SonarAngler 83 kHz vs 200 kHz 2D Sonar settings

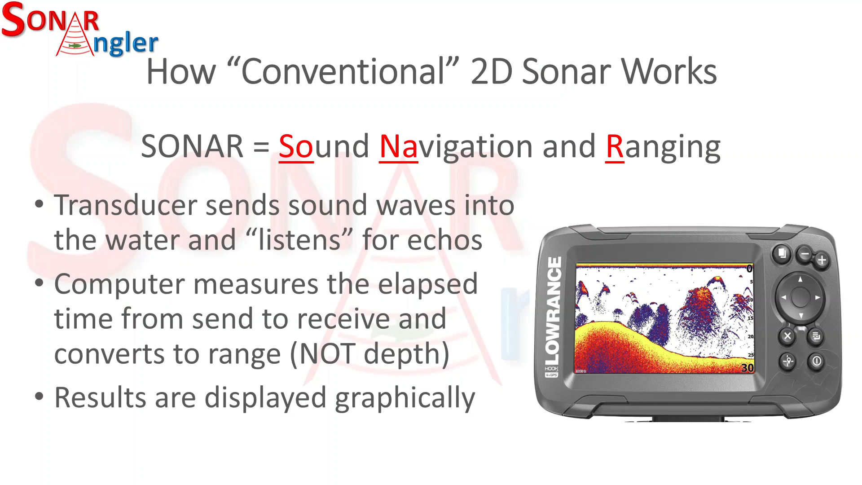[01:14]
The results from those calculations are displayed graphically on a unit similar to the one you see on the right-hand side of this slide. Kilohertz is simply a term used for measuring frequency in cycle times.
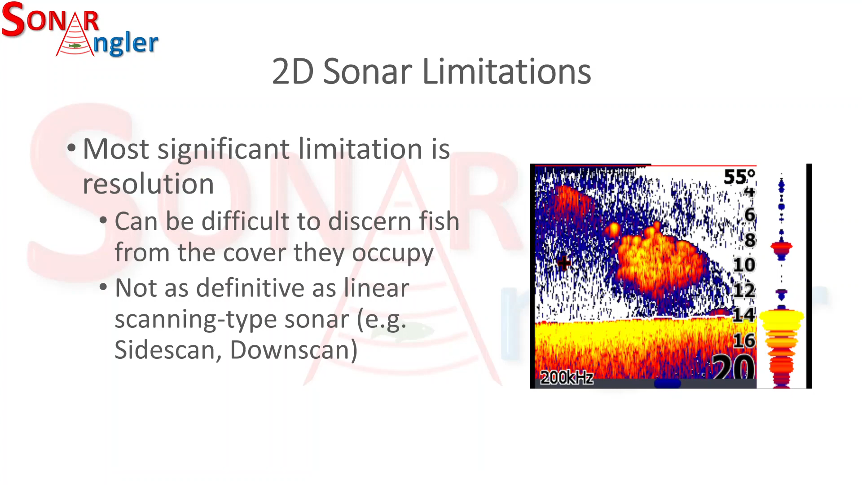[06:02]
It can be difficult to discern the fish from the cover that they occupy and it's not as definitive as to what you're looking at as you might see with the linear scanning type sonar like down scan or side scan. So we've talked about how sonar works. We talked about kilohertz and why it matters.